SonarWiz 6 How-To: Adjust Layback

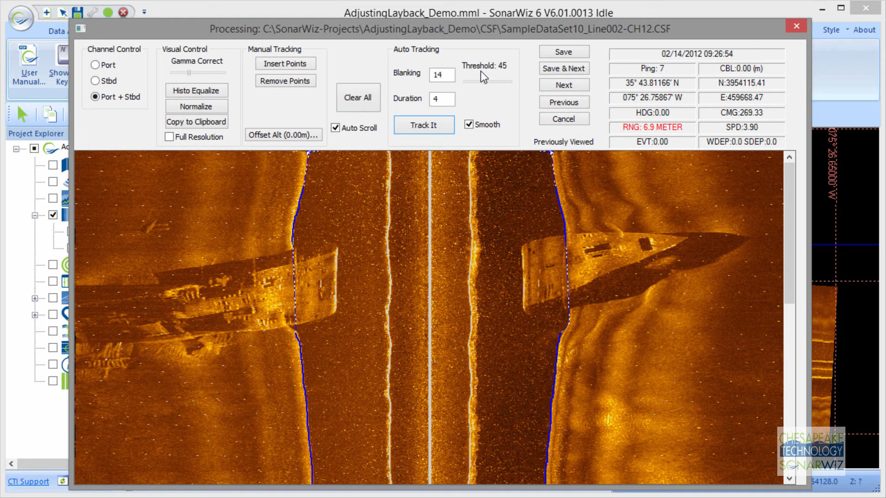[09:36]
But generally, the values we're using were 14-meter blanking and duration of 4. So 4 points in a row, 14 meters away from the center line. And then we looked for a brightness threshold of 45. And this came up really, really pretty good. So we saved that.
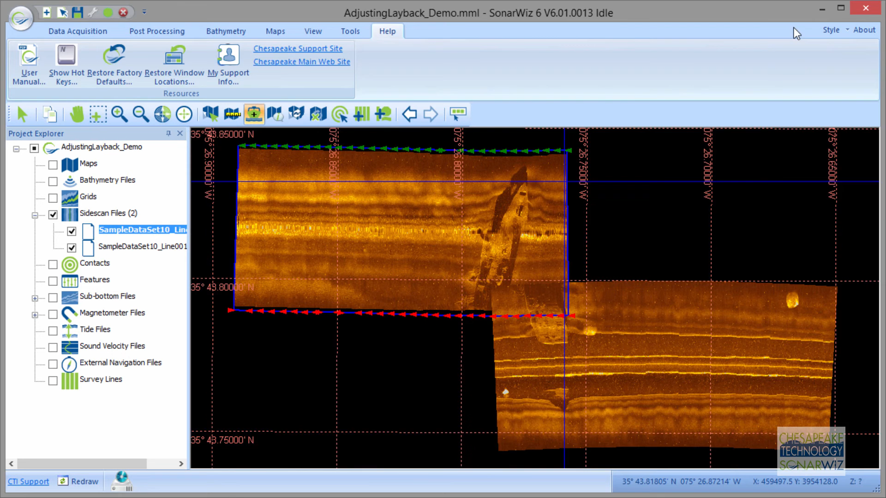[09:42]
And now we're going to bottom track the second file now. And make it look like it has some good data in there.
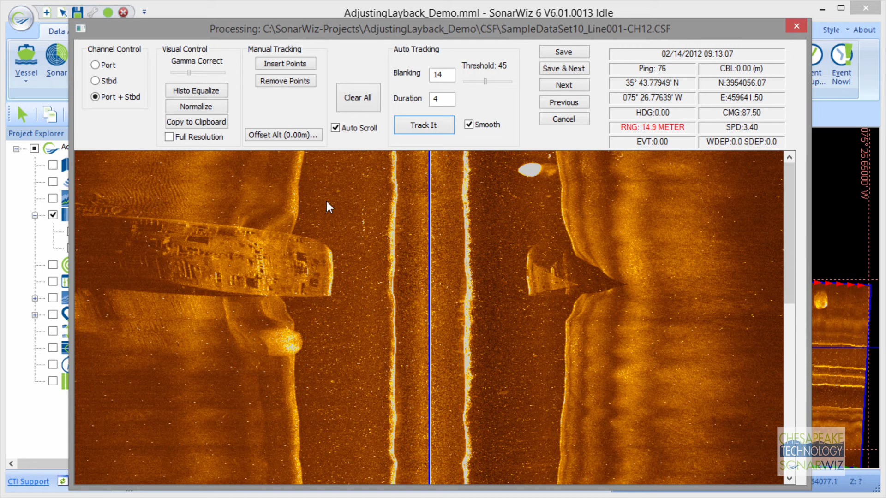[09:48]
Again, we'll use 14, 4, and 45. And click track it. It looks fairly good. And we're going to use manual tracking here to remove a few spikes. And then we will smooth out the bottom tracking. I'm going to do port first. I'm going to click on insert. Get back some tracking information.
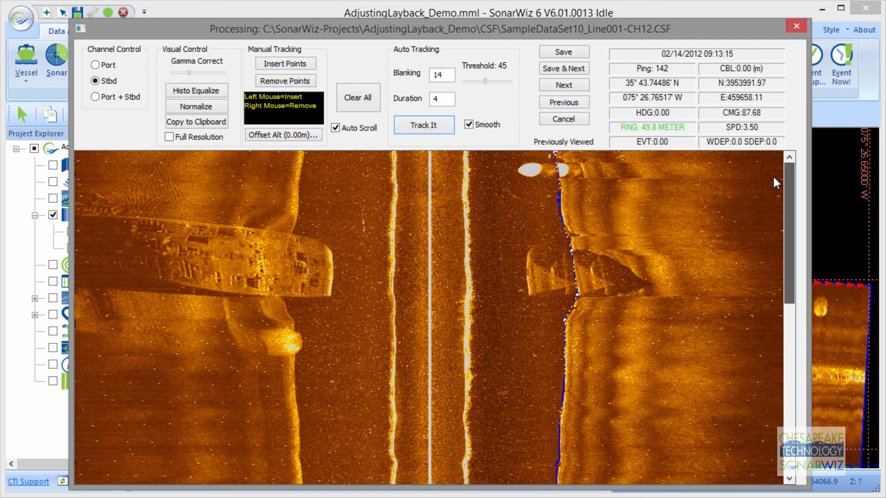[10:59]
And we'll get that to the real bottom. That looks pretty good. I'm going to scroll. The rest of it looks really good. I'll save it. And see what it looks like. Okay. So we have two bottom tracked XTF files that have been imported into CSF files. We want to adjust the way back because this is one boat. It didn't take two pictures of two boats nearby. These should line up fairly close. So what we're going to do is use our measurement tool. We'll find that little measurement tape. And see what I got here.
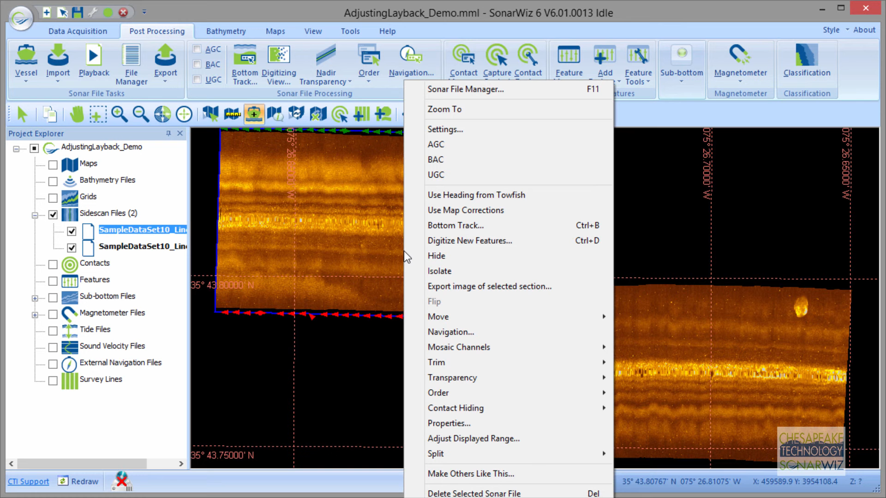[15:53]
So if you know that you've got a sheave offset, we're going to do that and see what's the best way to do that. I think there's a sheave offset dialog. And we have a dialog description,
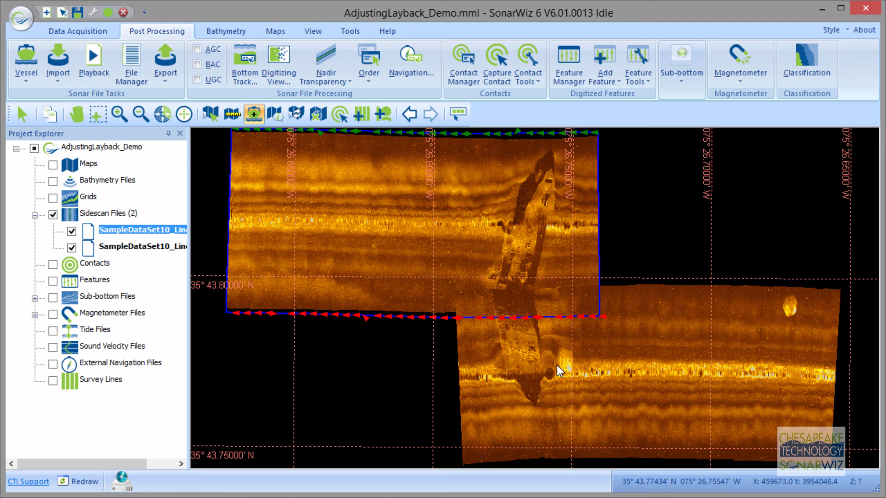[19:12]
With the current, the towfish might be higher in the water and not sinking as much. And you might have a slightly different value. So you can adjust this cable-out per line in your entire survey. It's certainly easier, of course, if you have a cable meter. But if you need to, you can adjust individually. So thanks for watching this CTI training video on how to adjust layback.